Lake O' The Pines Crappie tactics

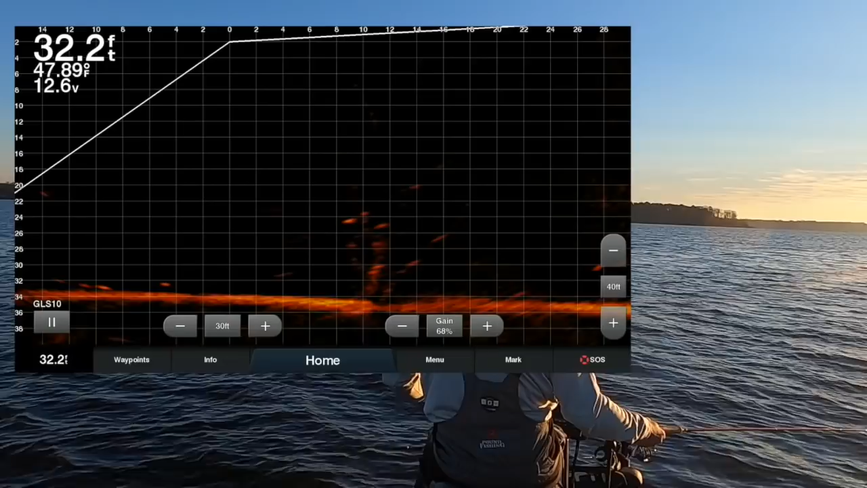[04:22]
On screen: depth 32.2 ft
this is a big fish I don't know if we got that on active captain or not but that is a freaking hammer right there that is a beautiful
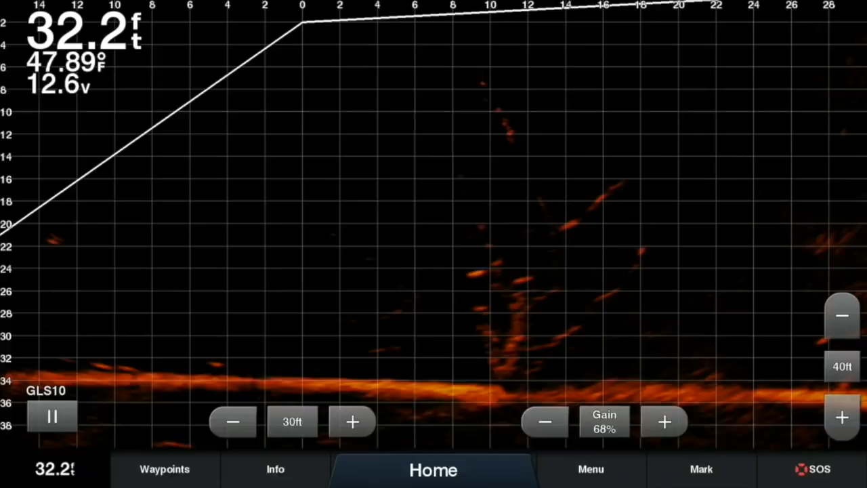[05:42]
On screen: depth 32.2 ft, water 47.89°F
baits so I'm looking for it it's a trained eye it's time on the water but even though I have this huge blind spot I'm able to pick up my bait and make sure I position it to the nose of the crappie so
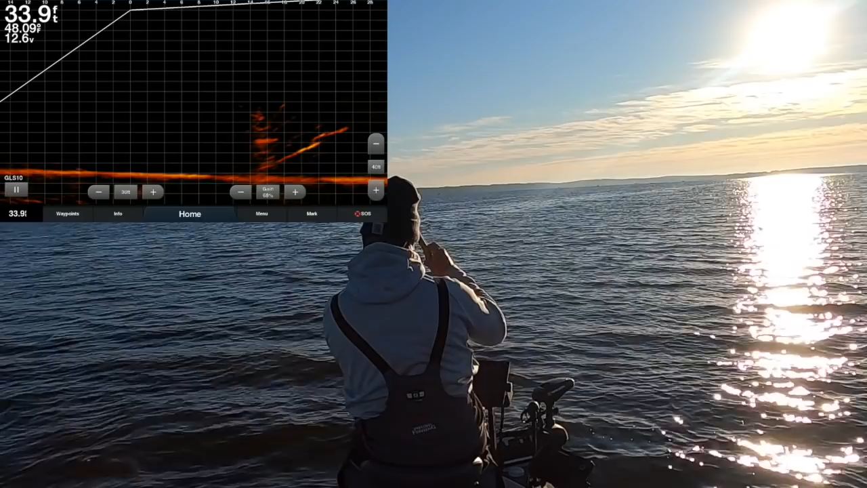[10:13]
On screen: depth 33.9 ft
you should have seen that on active captain there that was beautiful
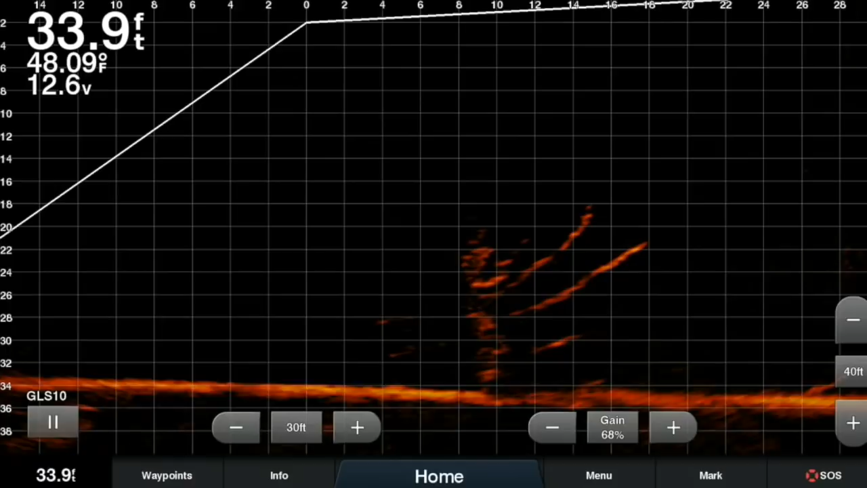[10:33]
On screen: depth 33.9 ft, water 48.09°F
again not the easiest thing to pick up but when i slow it down you'll see the two weights are the one weight
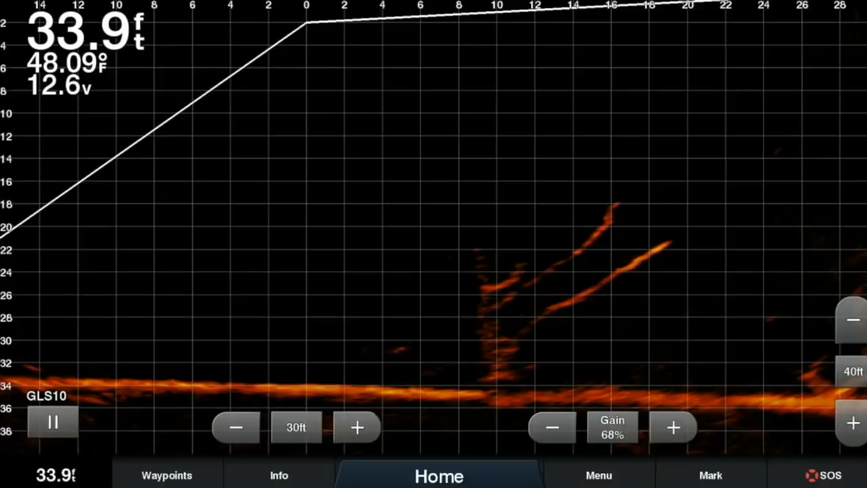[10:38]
On screen: depth 33.9 ft, water 48.09°F
above the jig and i'm able to pick that up and i know that i'm really close to one of the good
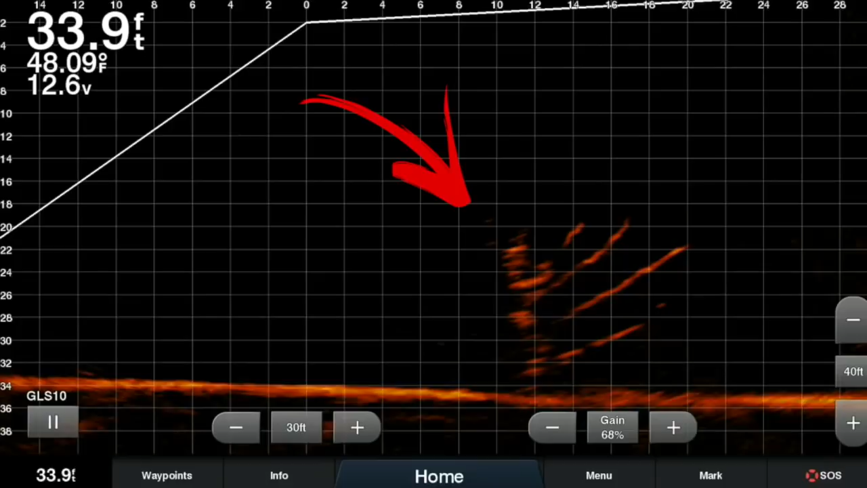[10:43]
On screen: depth 33.9 ft, water 48.09°F
marks right there so i'm just keeping it still there it goes lifts off the the uh the tree branch and then boom we've got our fish